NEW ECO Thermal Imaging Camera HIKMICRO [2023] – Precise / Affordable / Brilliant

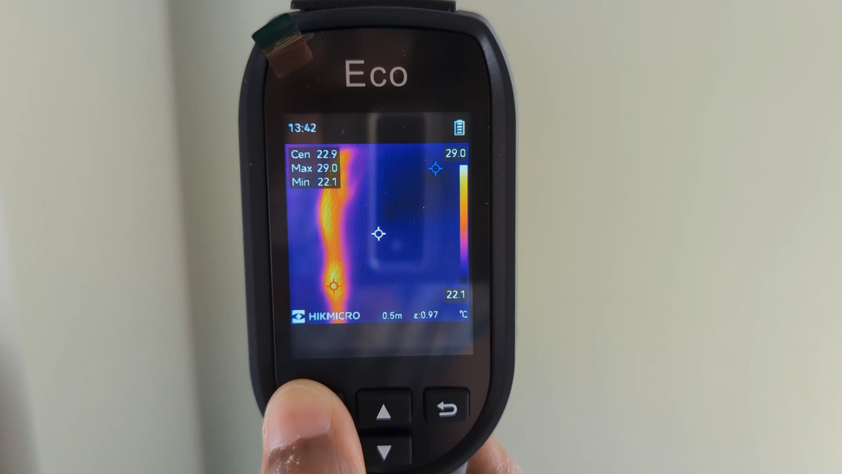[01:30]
On screen: spot 22.9°C, max 29.0°C, min 22.1°C, scale top 29.0°C, scale bottom 22.1°C
You can see this pipe buried behind this wall in our study clearly with the infrared resolution of 96 by 96 or 9216 pixels. The Hikmicro eco provides users with several color palettes to choose from.
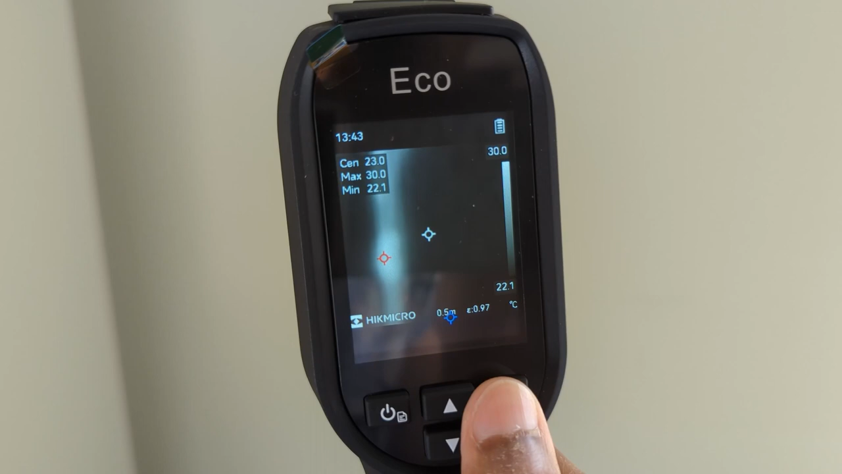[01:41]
On screen: spot 23.0°C, max 30.0°C, min 22.1°C, scale top 30.0°C, scale bottom 22.1°C
White hot, black hot, rainbow, iron bow,
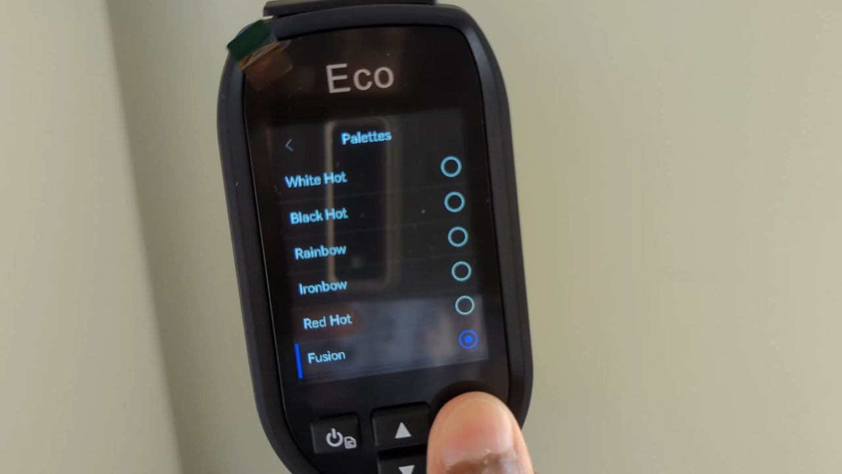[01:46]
red hot and fusion allowing for the ideal color scale to be chosen for the job.
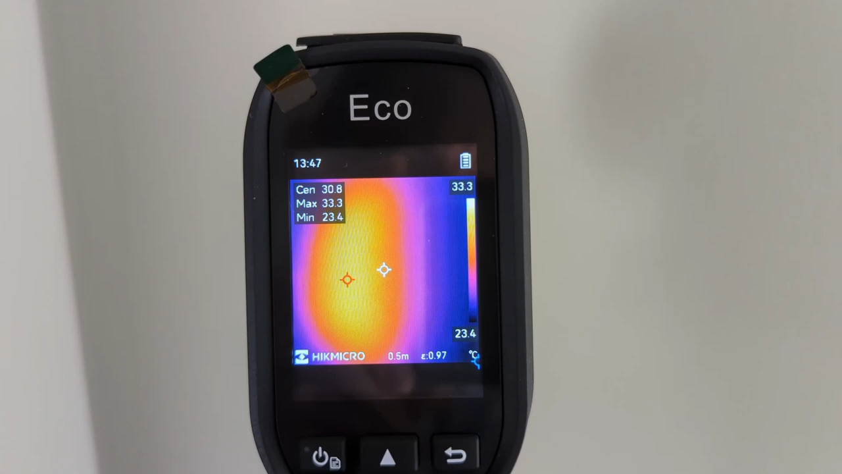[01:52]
On screen: spot 30.8°C, max 33.3°C, min 23.4°C, scale top 33.3°C, scale bottom 23.4°C
You can see how it automatically tracks the maximum, minimum and center spot to pinpoint temperature anomalies at a glance.
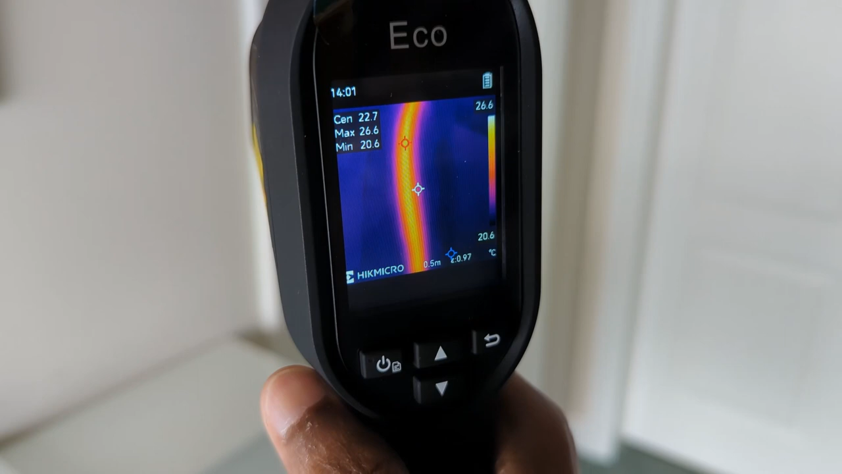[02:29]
On screen: spot 22.7°C, max 26.6°C, min 20.6°C, scale top 26.6°C, scale bottom 20.6°C
The eco boasts a 240 by 320 resolution 2.4 inch LCD screen to clearly show data results.
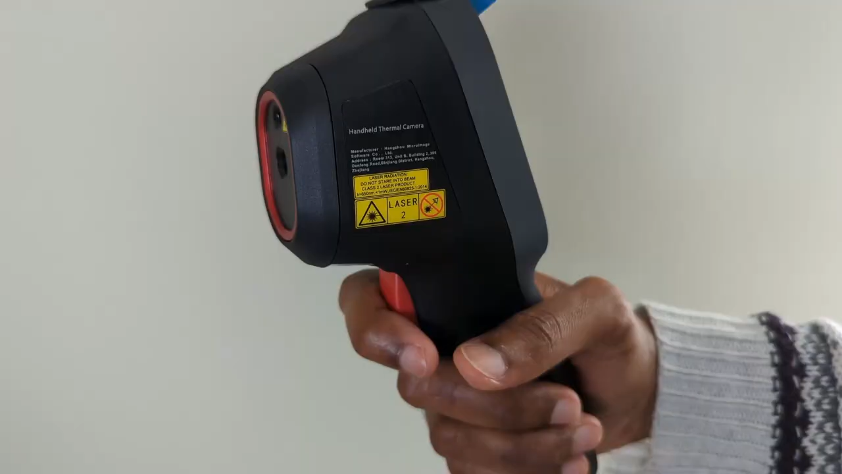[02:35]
To capture images simply press the trigger button and you can view snapshots in the album
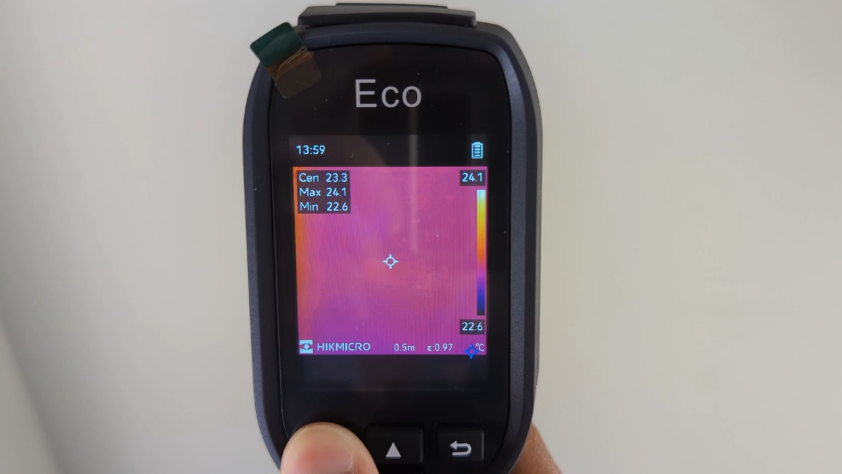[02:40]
On screen: spot 23.3°C, max 24.1°C, min 22.6°C, scale top 24.1°C, scale bottom 22.6°C
by pressing the power slash setting symbol and select albums, the album you want and then browse through your images.
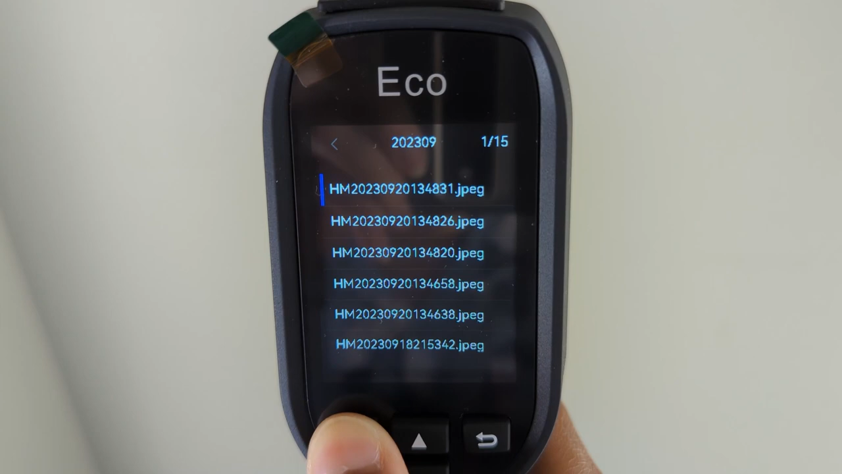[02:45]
It can also be used for electrical applications such as inspecting our distribution board.
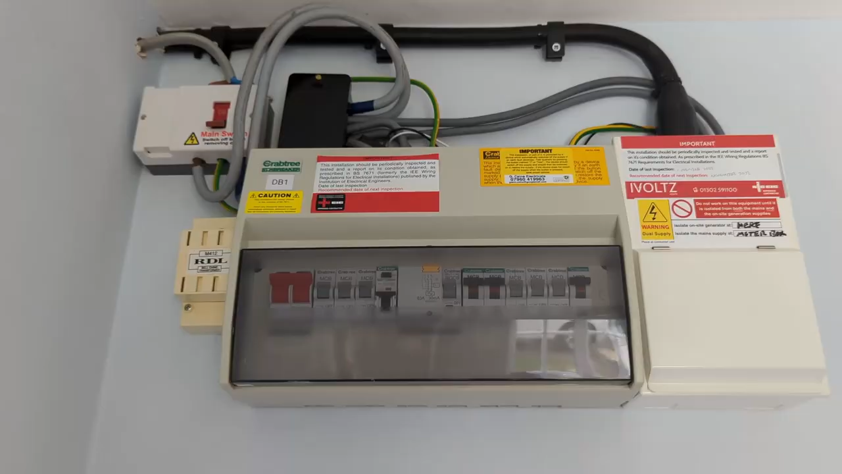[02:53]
Abnormalities identified here aim to prevent fires occurring in the first place. The eco uses Hikmicro super IR image enhancement technology to upscale thermal images from its standard 96 by 96 or
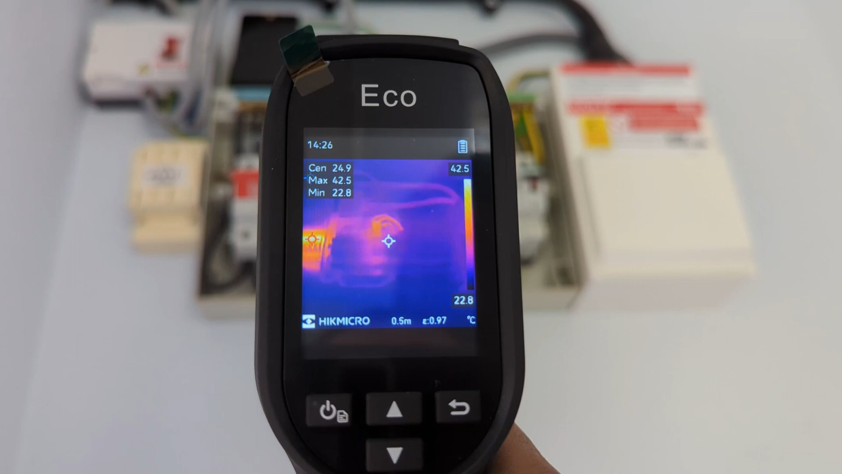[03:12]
On screen: max 42.5°C, min 22.8°C, scale top 42.5°C, scale bottom 22.8°C
9216 pixels to 240 by 240 or 57600 pixels resolution.
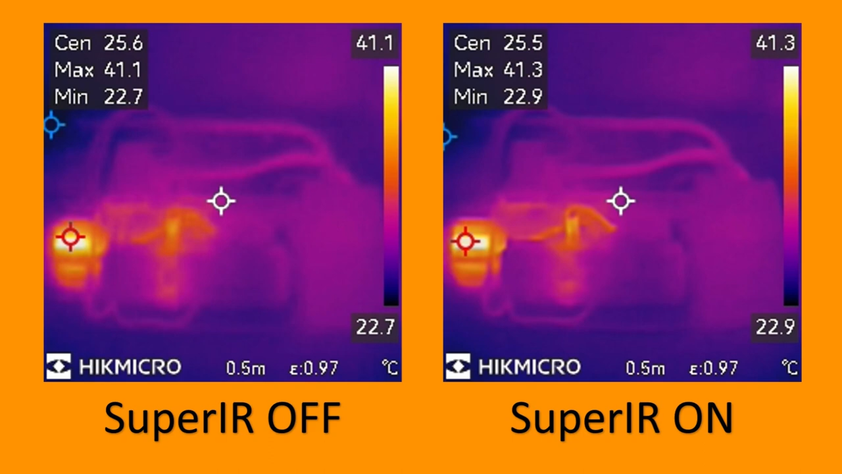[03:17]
You can see the difference in the images between a standard thermal image and the super IR image here.
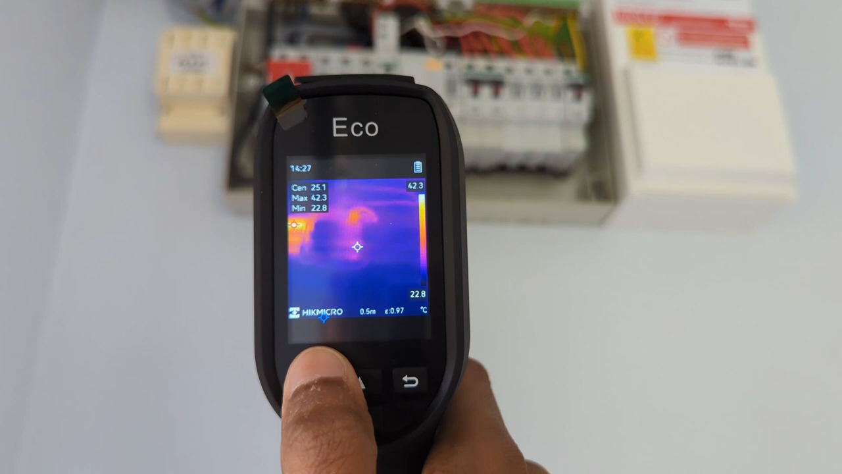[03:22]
On screen: max 42.3°C, min 22.8°C, scale top 42.3°C, scale bottom 22.8°C
To enable super IR press the power slash setting button once and press the up or down arrow to select super IR.
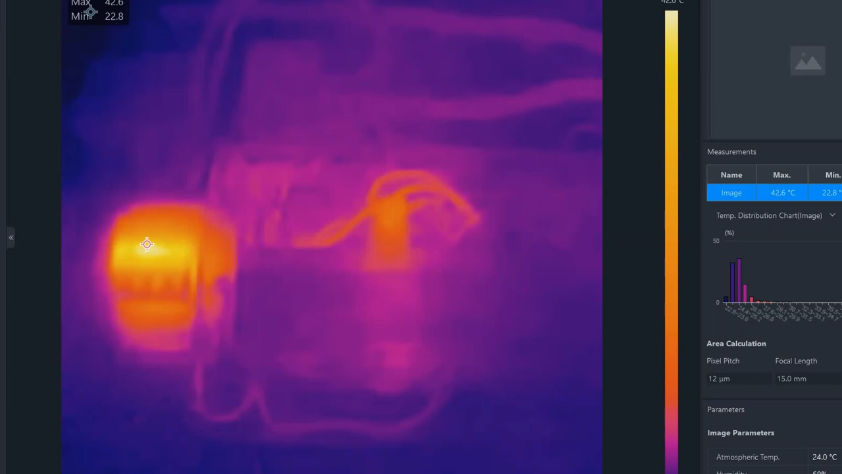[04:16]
On screen: max 42.6°C
The Hikmicro analyzer can be used to view, edit, analyze the images and produce reports such as this.